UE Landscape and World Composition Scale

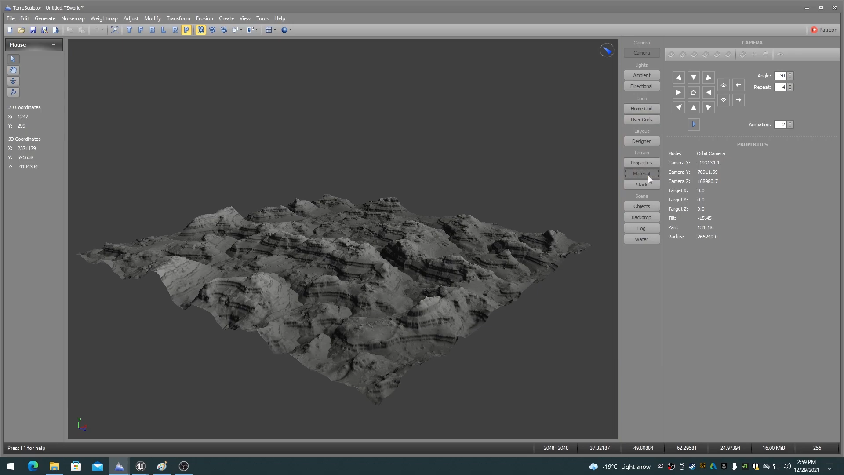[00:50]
For digital elevation models, I recommend not using anything less than one meter data if at all possible.
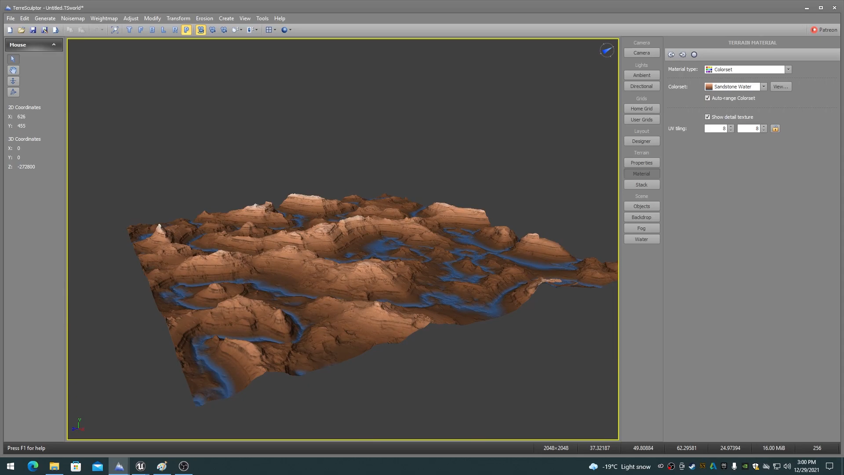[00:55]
Digital elevation data that is up to 10 meters
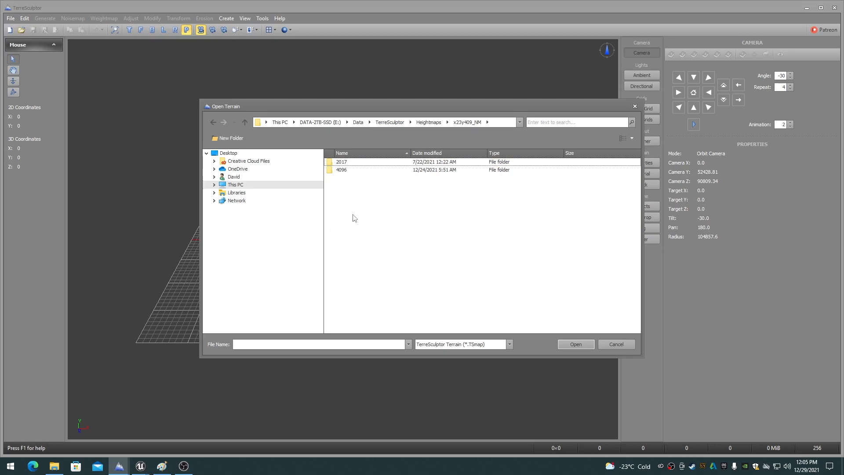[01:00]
can often still be scaled down to one meter and still look fine on most terrain shapes.
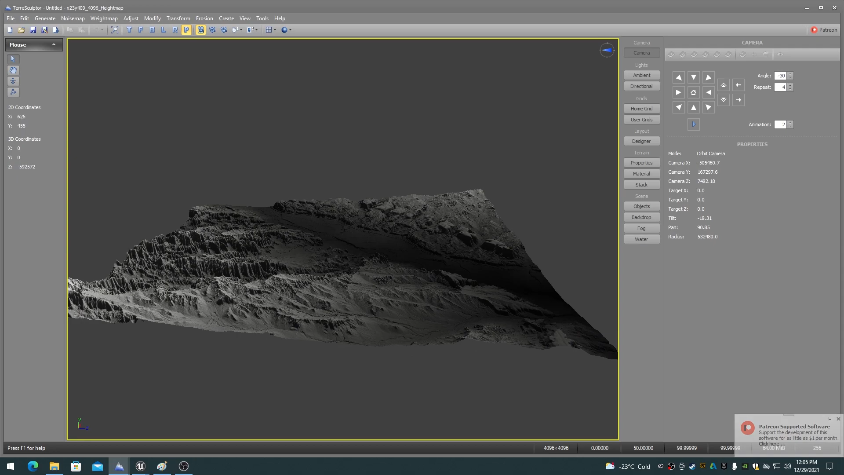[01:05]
It just brings the detail such as mountains in closer, which is often desired in limited area game levels.
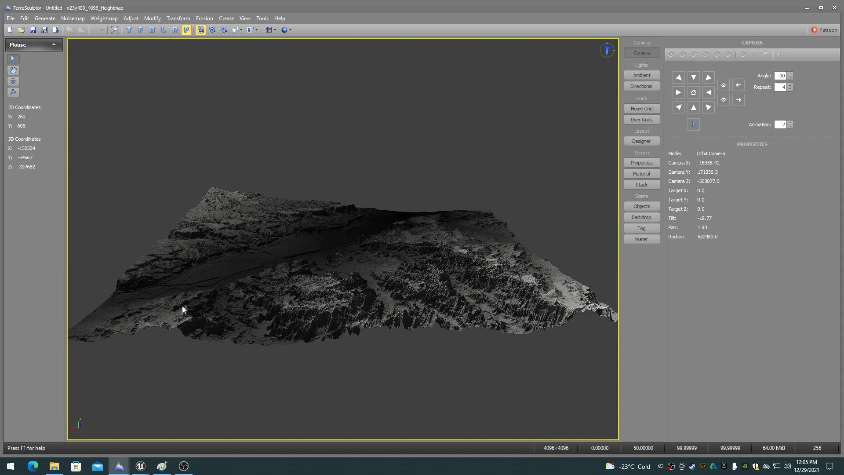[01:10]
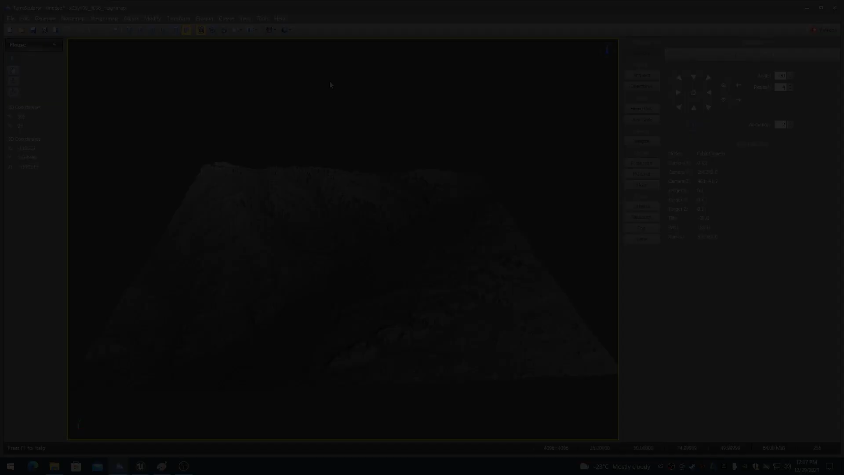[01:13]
Height maps should always be normalized to the full 16-bit range before importing into Unreal Engine.
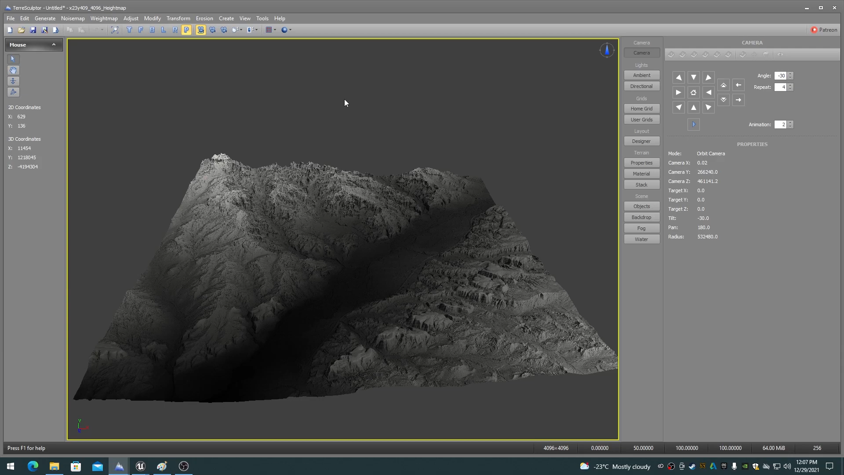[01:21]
This is to eliminate the aliasing stair-stepping that can occur if the number of data bits is too low.